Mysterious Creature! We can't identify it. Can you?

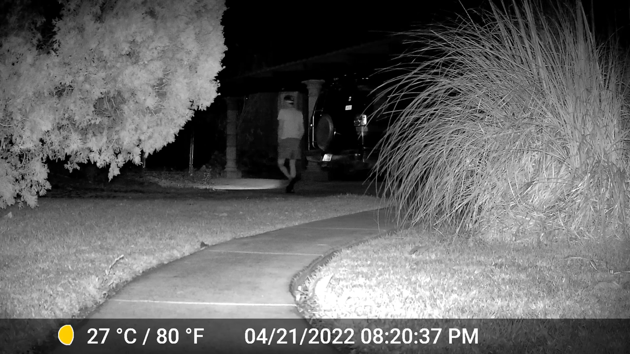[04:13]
8 20 that's me out checking for ants ant wars gotta check every night oh the motion activated lights came on in my carport i have a rule about ants if i see you i kill you you bite me i kill you all 8 48 the wind
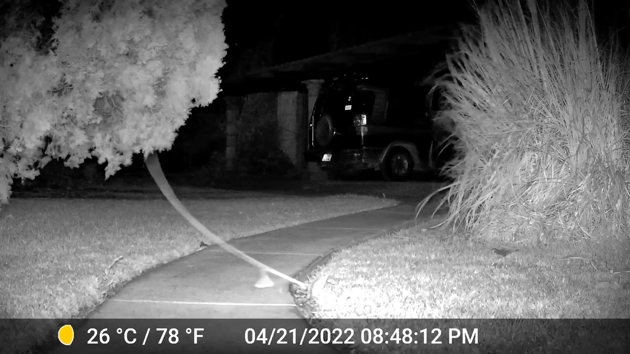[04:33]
comes up this happens every evening for about 10 minutes because the lake is a heat sink and when the sun goes down the heat rises off of the lake and the cool air falls down out of the mountains you notice it's 80 degrees and then it went to 78 degrees right during that video
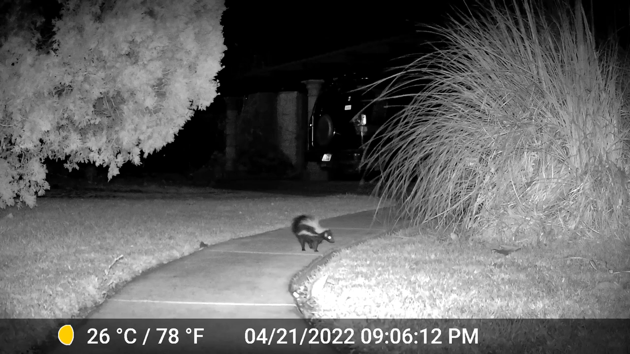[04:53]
906 we have our first visitor i'm playing this in slow motion now for you so you can get a good look at the skunk that has white on it three hours later at 1205 we have our second visitor this skunk however does not have that white so i'm wondering if it's a pear and i think they're living in that big bushy thing there on the right quite likely we're going to have some little skunks one of these days soon